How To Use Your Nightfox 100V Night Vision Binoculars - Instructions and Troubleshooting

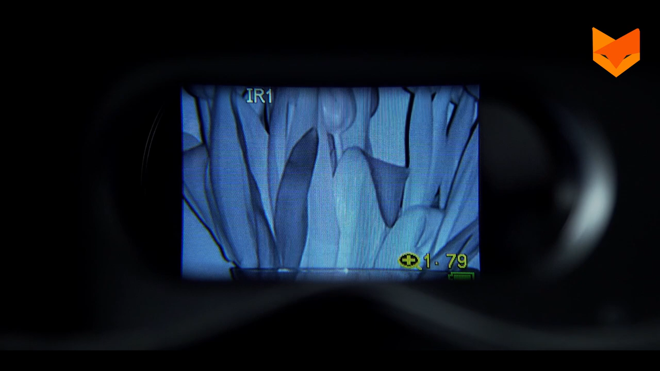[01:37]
Having reached two times digital zoom, press the zoom button again to disable.